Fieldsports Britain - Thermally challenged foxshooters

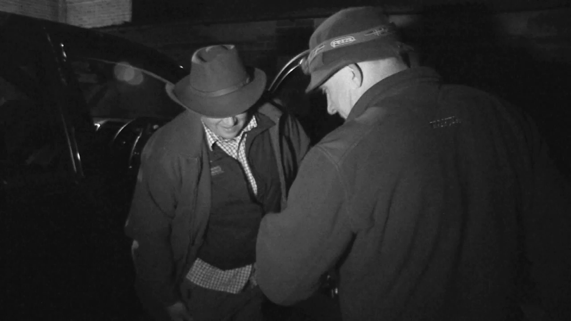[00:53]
Night vision is so 2013. 2014 is all about thermal thanks to Darren Rogers,
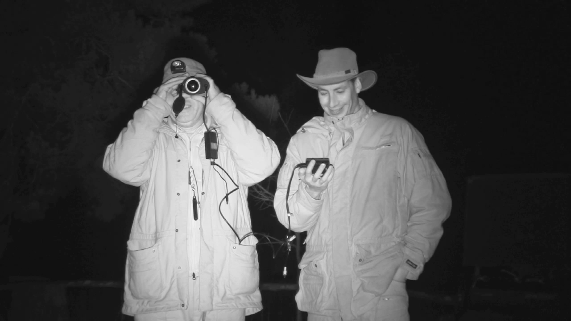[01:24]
As well as a superb spotting tool, thermal also shows Roy's glow.
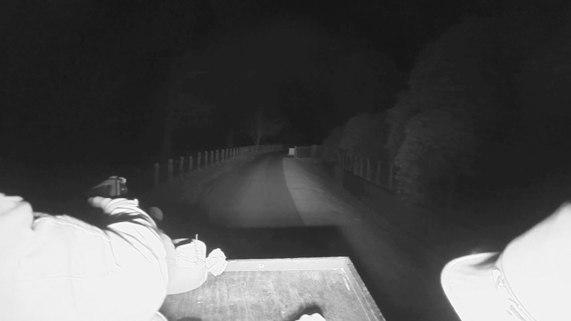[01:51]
After the other day when we came in here and we squeaked the fox in but unfortunately David was
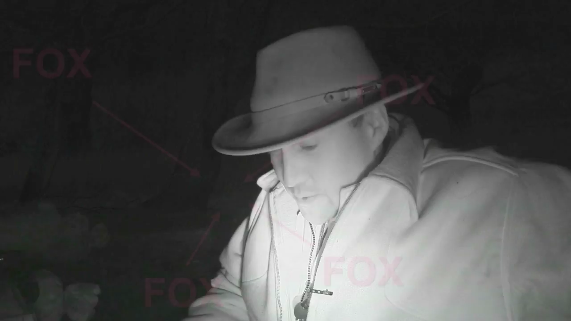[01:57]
having trouble when he was doing his best Mr Magoo impression and couldn't see the fox in front of his face.
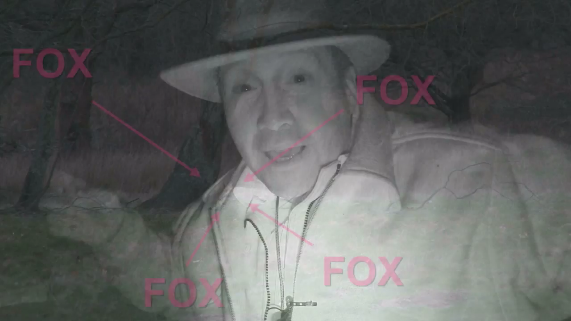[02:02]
The big thing with the big pointy ears and the long nose is foxy. We have a customer in the distance but he isn't budging.
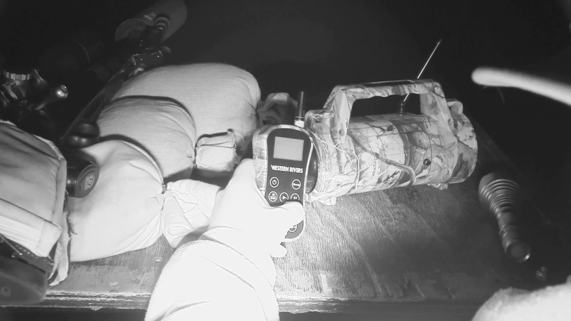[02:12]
Roy uses mouth calls and the western river too.
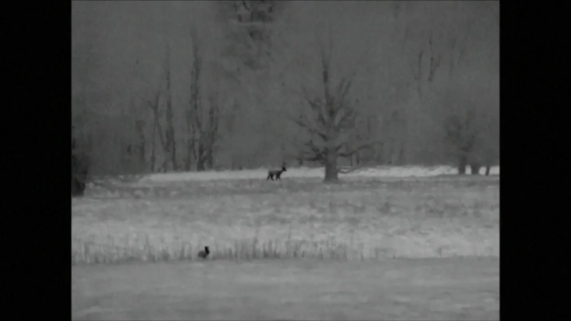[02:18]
The thermal picks up the deer in the distance and a few rabbits but nothing fox-like appears.
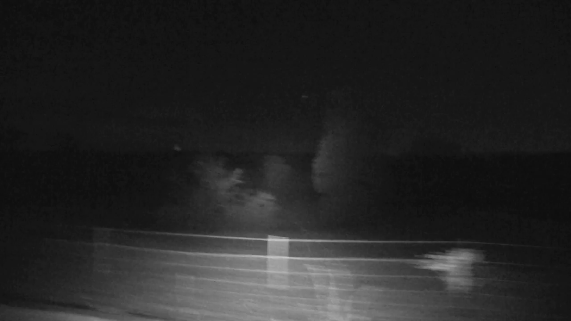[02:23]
Our next field offers Darren a great chance.
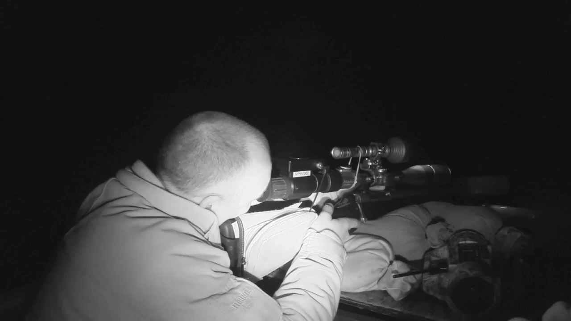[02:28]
He is using night vision tonight and the night master IR illuminator draws in the fox like a tractor beam.
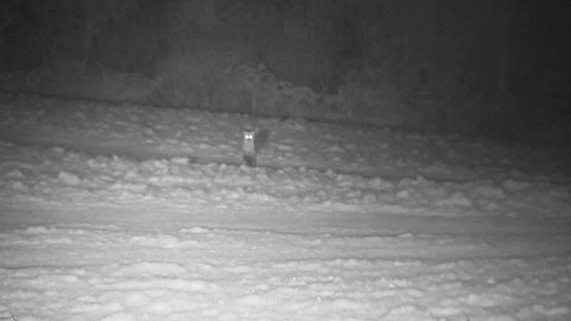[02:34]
It is a done deal. I think David should have got that one on camera hopefully. It was quite a large fox.
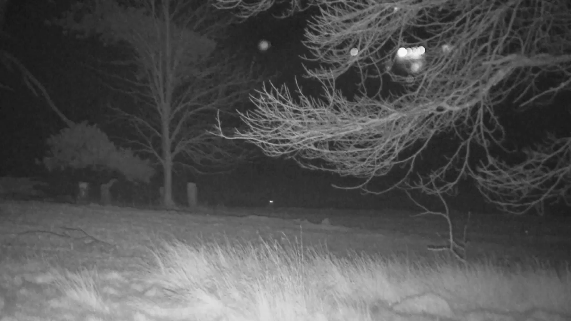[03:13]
Giving us a bit of a run around Roy has to get above it. Yes, that was a little shrewd. It is a little shocker.
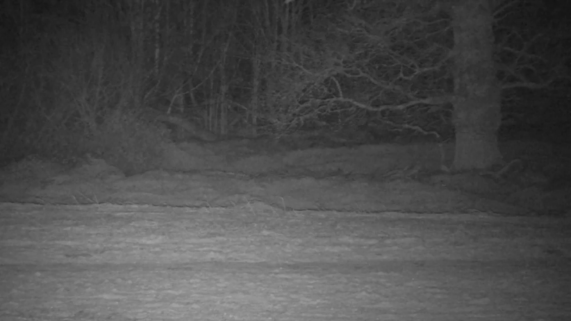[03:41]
I am ready to go to the sea. Oh, no.
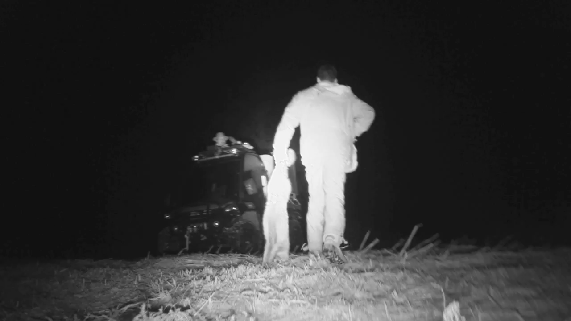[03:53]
In the process of coming up we spooked it and it went down into the thicket there and was obviously making its way through the bracken.
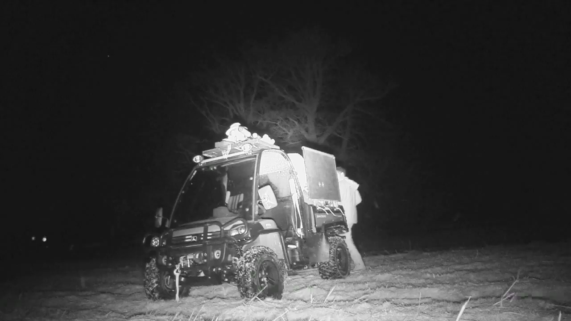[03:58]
We squeaked a little bit more and just got it to look back, put the lamp on it again,
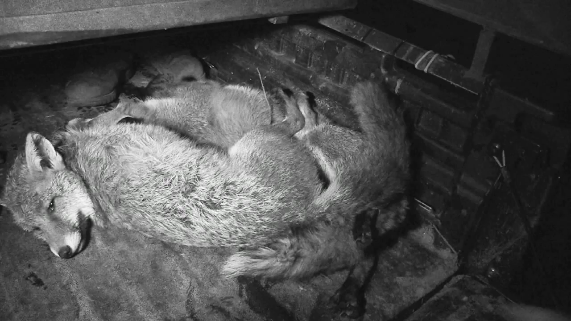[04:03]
it disappeared and we just held the lamp above it so I could get the scope somewhere near it and that just as Darren pulled the light down onto it, it just allowed me enough time to get a shot, so second one in.
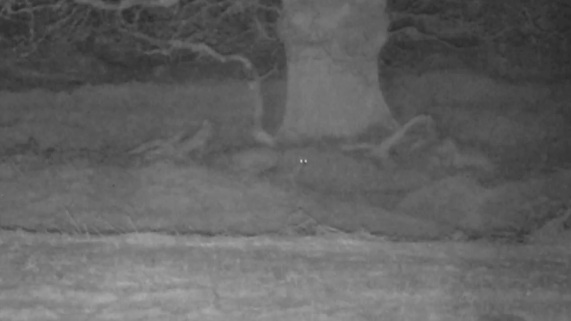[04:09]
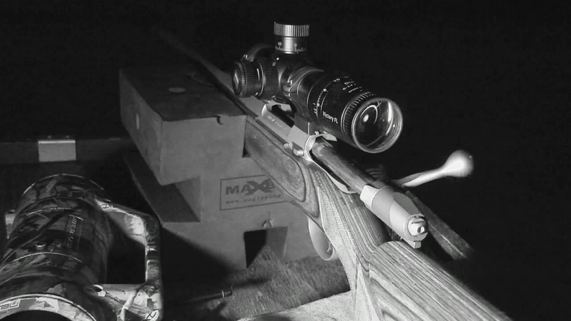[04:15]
Tonight Roy is using the Australian made Max Box Magnetic Rifle Rest from Pro Duck and Goose Hunting Supplies.
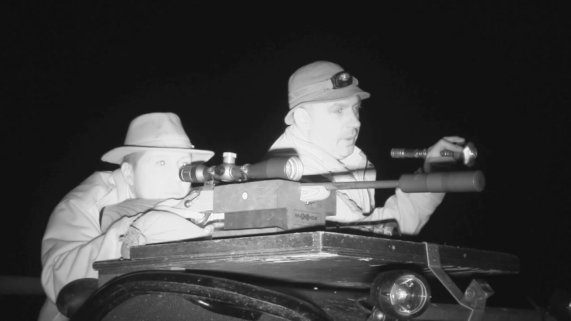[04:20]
It was actually meant for Mr Crow but as he has been giving the budgie smugglers an airing in some hot climate he hasn't been around to stop Lupton nicking the swag bags he has blagged.
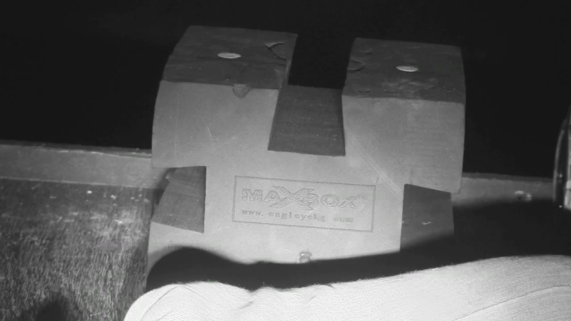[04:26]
I have ditched the bipod just to give this a go and so far I am very impressed with it.
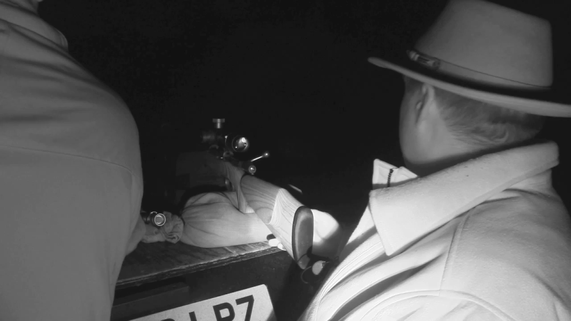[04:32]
It holds the rifle really nicely and it is very easy just to swing about and
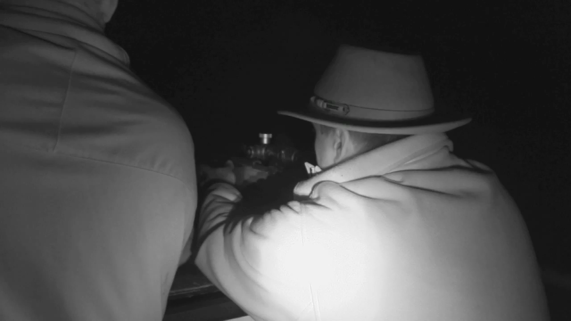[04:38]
it gives you a real steady almost bench rest form of shooting so for long range shots I would have thought that is going to be really good.
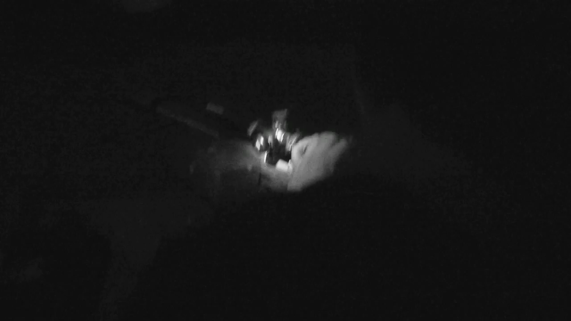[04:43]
It has also got magnets in it which obviously for the top of the gaiter because we have got a wooden top it is not going to do an awful lot tonight but if you were shooting over the top of a pick up or whatever else then it would be superb.